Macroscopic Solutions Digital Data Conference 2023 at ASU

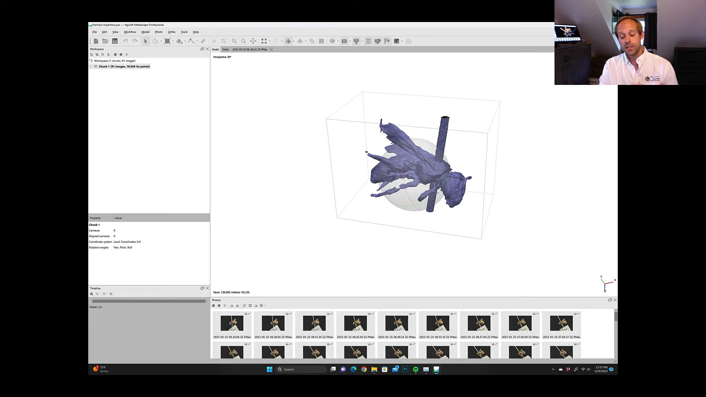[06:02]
What I've done here is created a low quality mesh. This actually took about six minutes to produce with 32 gigabytes of ram and compare this directly with a high quality mesh which you can see
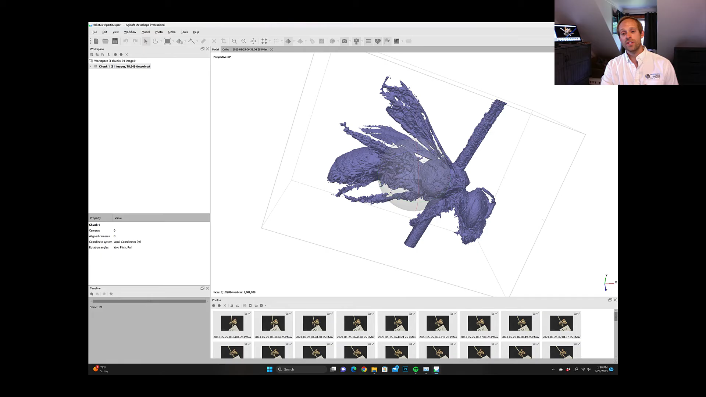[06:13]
has actually successfully modeled the hairs but you do see some artifacts here where the wings have holes and so forth but I'm going to show everybody how to fix that in a moment.
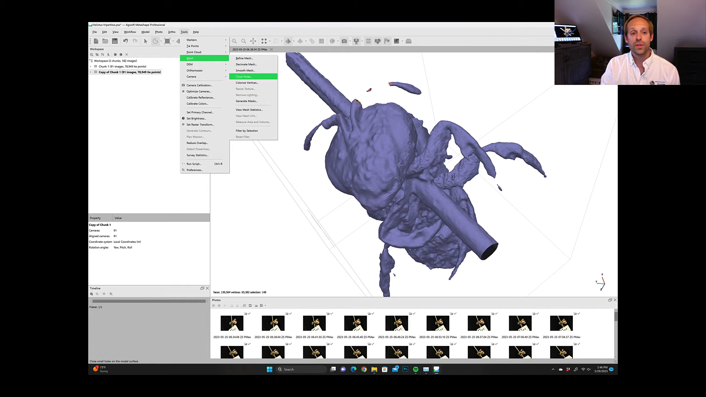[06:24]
So to close holes what you can do there's actually a tool function right here in Azuresoft Metashape. You're going to select the area where there's a hole and you're going to basically cancel out the zones that have holes and then you're
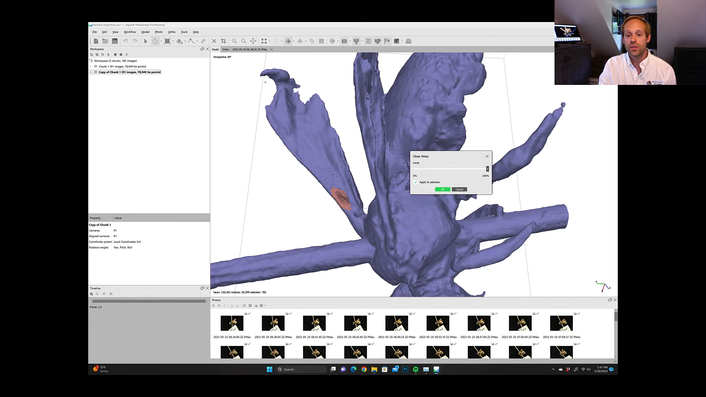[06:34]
just going to reselect them and basically hit close holes and then you're going to patch those sections.
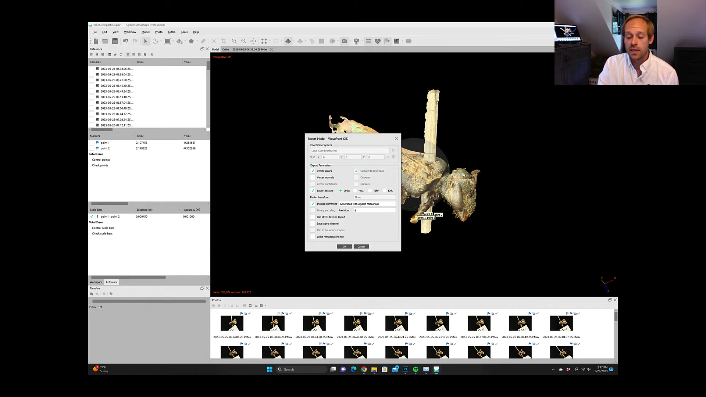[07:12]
In order to export what you'll what we typically save them as is wavefront.obj files and then we save the texture as a .tiff file and we're going to be turning to the off the shelf program called Blender.
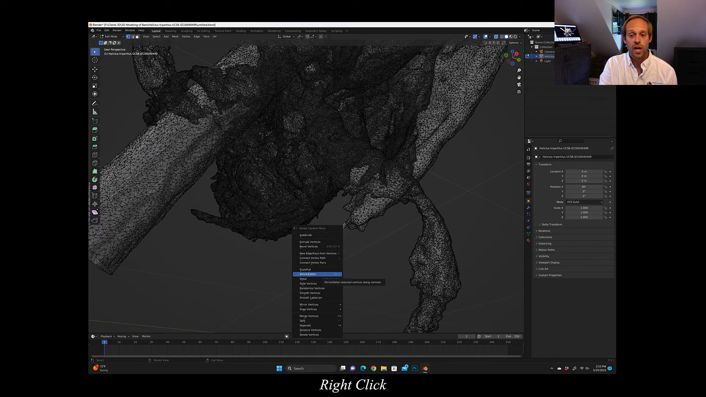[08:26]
Once you're in editing mode you can right click, you can drag different triangles and you can shrink, flatten, modify, press, pull or even close holes in this function and this part can be quite intuitive.
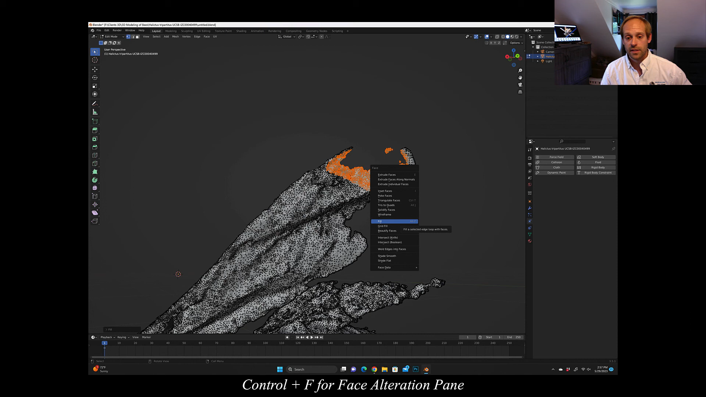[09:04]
As an example, you can see I have some triangles that I selected via the lasso tool and I've hit Command-Ctrl-F in order to modify the face and then I closed the holes and re-imported that model right back into Agisoft Metashape.